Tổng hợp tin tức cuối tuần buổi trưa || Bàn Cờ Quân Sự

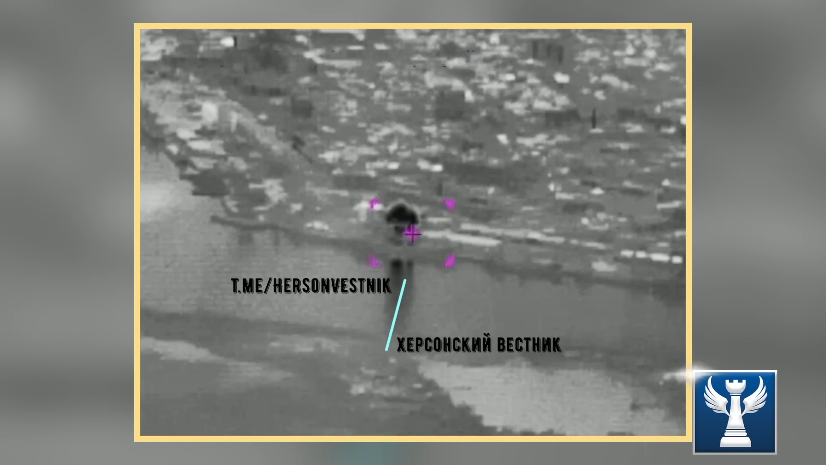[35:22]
Vị trí pháo binh và một cơ sở lưu trữ nhiên liệu của lữ đoạn 126 tại Dnipro.
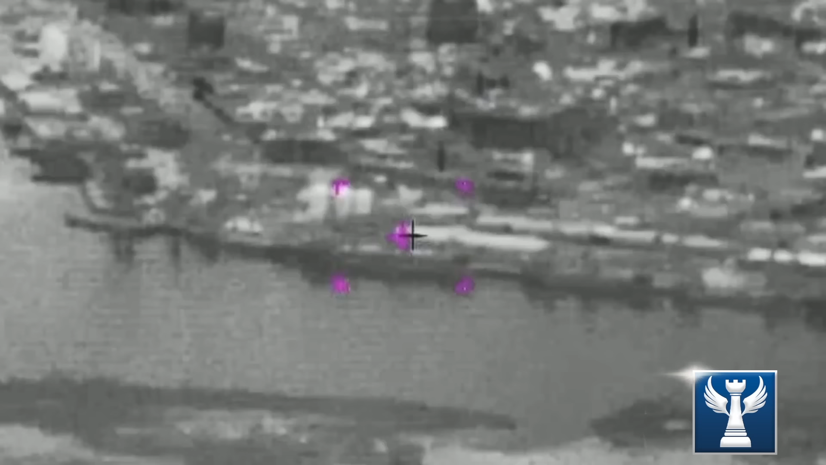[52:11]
Trước đó Nga đã phá hủy các phương tiện của Ukraine
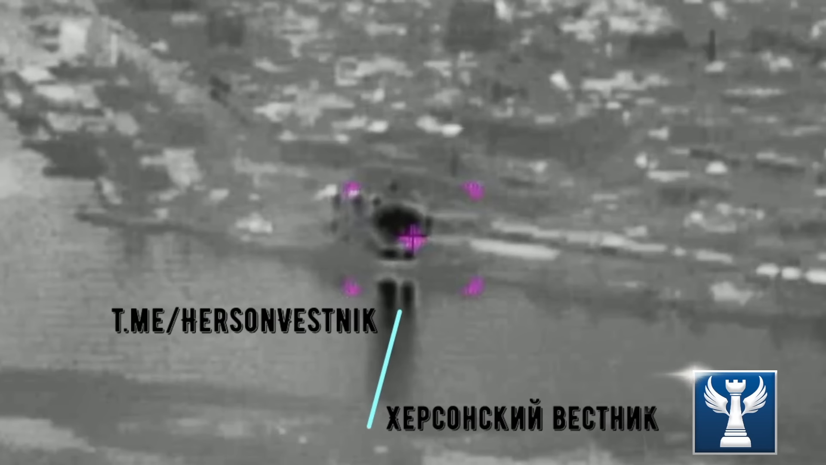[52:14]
cũng như là các binh sĩ cố gắng bơi trở lại hữu ngạn do Ukraine đang kiểm soát
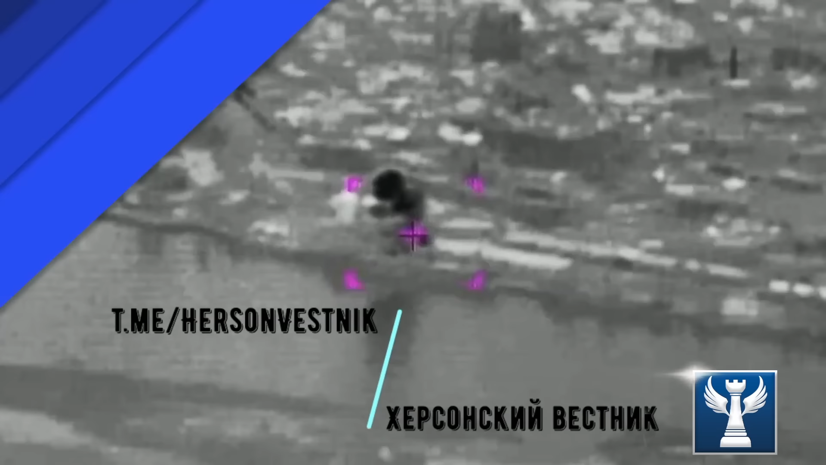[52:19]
Thời tiết không ủng hộ quân đội Ukraine Các quan chức NATO nhận định rằng mùa thu đang đến gần và điều kiện thời tiết xấu sẽ cản trở khả năng tấn công của Ukraine